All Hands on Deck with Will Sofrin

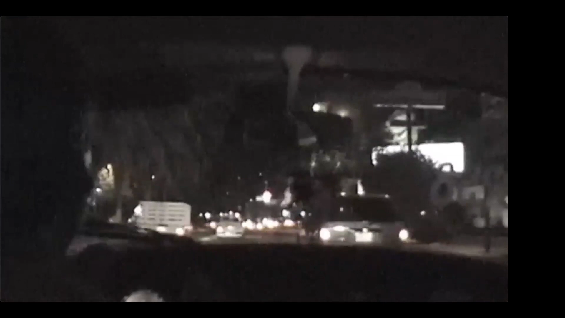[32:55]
my personal favorite was bombing around downtown acapulco in the old-fashioned volkswagen beetle taxi